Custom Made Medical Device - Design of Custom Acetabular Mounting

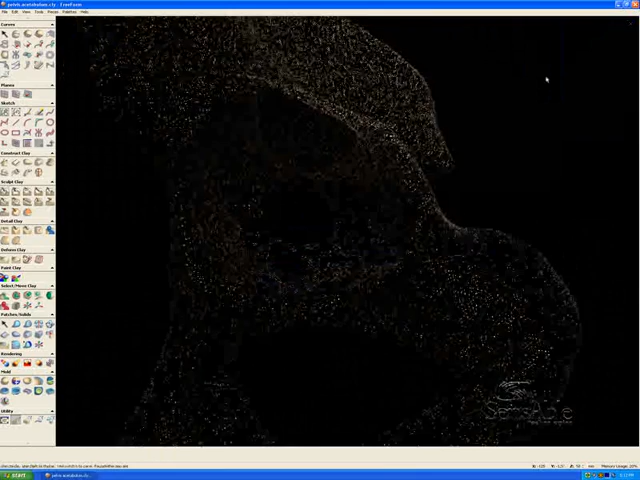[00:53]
This section, this pocket called the acetabulum, is corroded and needs an implant. That cup is the implant.
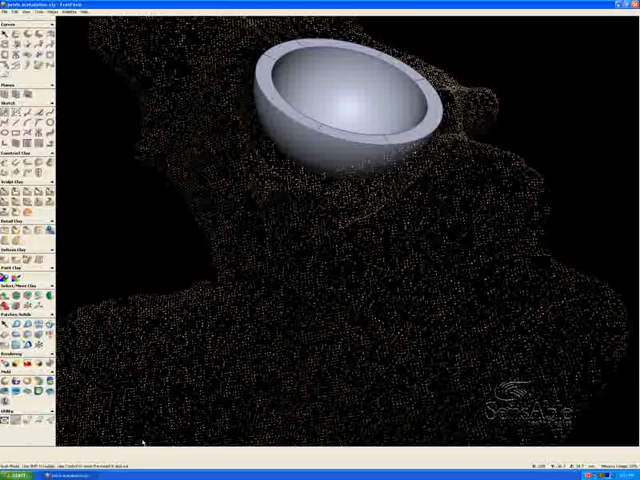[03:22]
and I'm going to fit these curves to the clay. One, two, three, and hit E to end that curve, and one, two, three, four, down here.
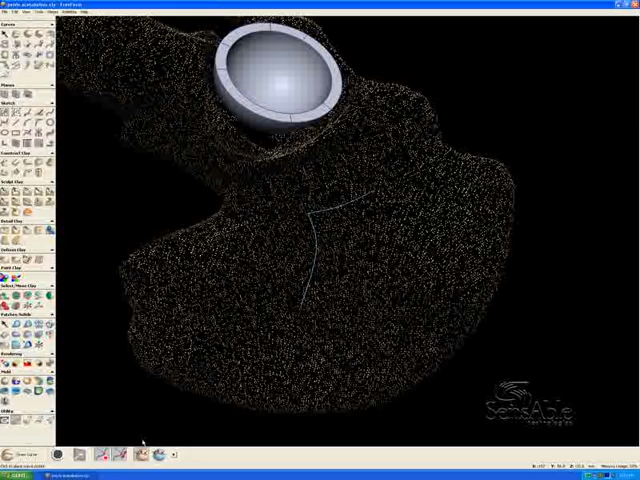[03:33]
And all I really want to do is make, if you imagine the end of the tab, where it actually makes contact with the pelvis, that's what I'm drawing out here.
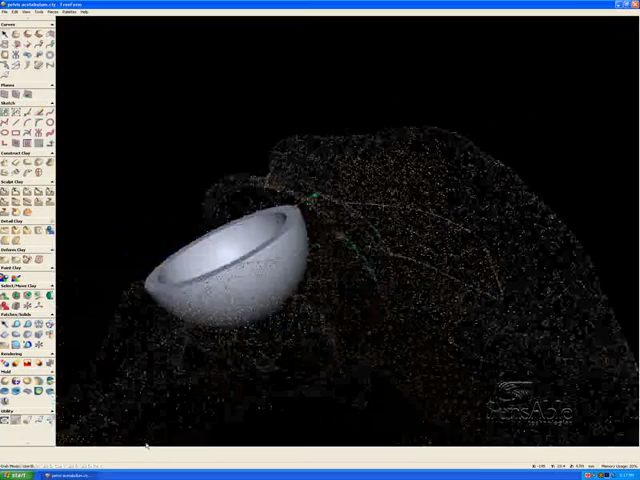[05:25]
my view so that I know how this is going to undulate across the surface.
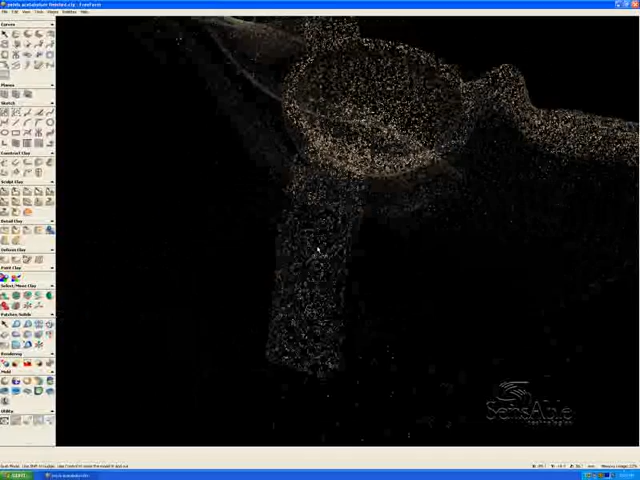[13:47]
This was done using that surface method where the surfaces are fit to the pelvis and also unfit from the pelvis to get around the acetabular ridge here.